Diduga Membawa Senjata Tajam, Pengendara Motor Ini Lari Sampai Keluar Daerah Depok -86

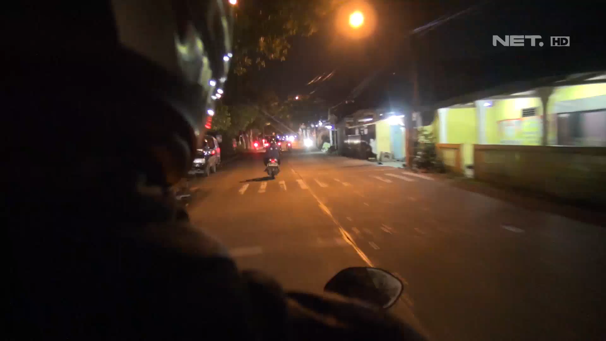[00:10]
Di saat kami melanjutkan patroli, tiba-tiba salah satu anggota Jaguar melakukan pengejaran kepada sepeda motor yang mencurigakan.